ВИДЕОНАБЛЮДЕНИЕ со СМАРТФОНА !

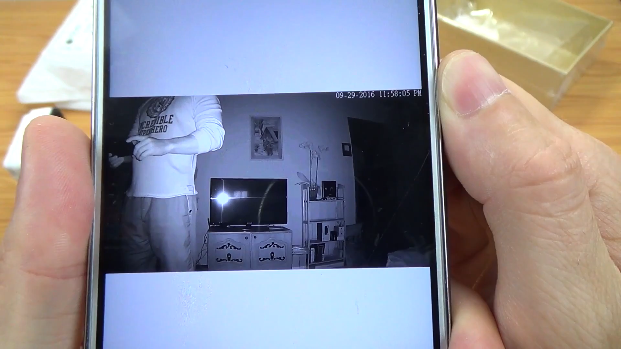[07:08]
вот я думаю что съемка очень даже неплохо происходит днем а также и
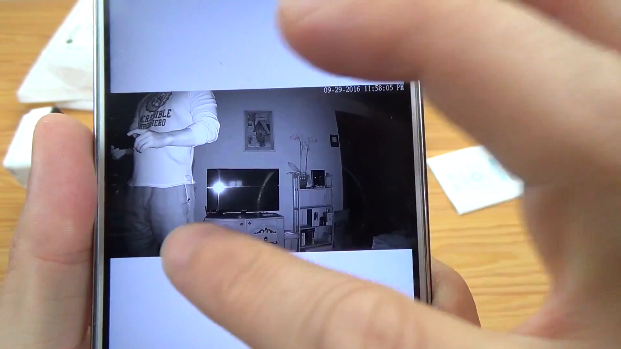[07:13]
ночью вот так вот и кнопочка вот скачать все можно скачать ну и как она сейчас будет определять давайте прямо сейчас он сразу и покажу вот давайте зайдем
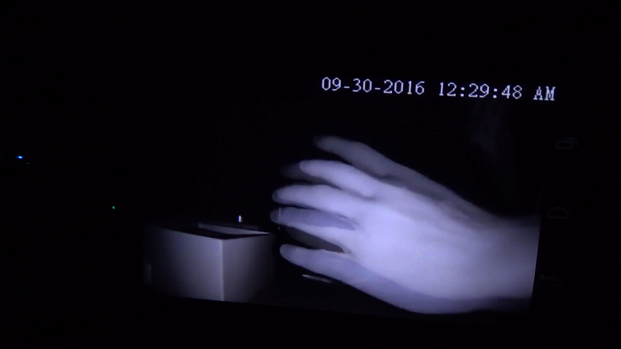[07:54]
вот так это все выглядит полной темноте полный мрак и даже не знаю где телефон положить вот нормально нашел все включаем свет обратно камера автоматом переходит в обычный режим